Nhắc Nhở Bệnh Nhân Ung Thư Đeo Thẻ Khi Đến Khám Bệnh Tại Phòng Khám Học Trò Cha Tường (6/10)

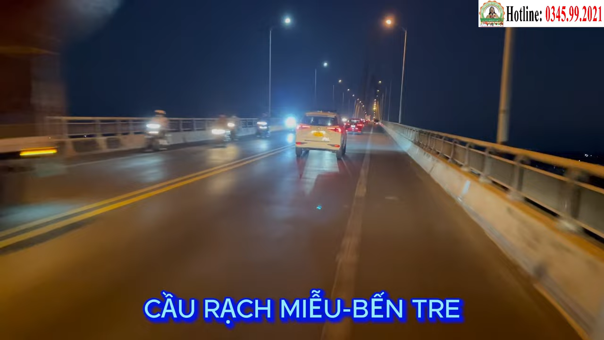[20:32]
cầu Rạch Miễu, địa phận giáp ranh của tỉnh Tiền Giang và Bến Tre.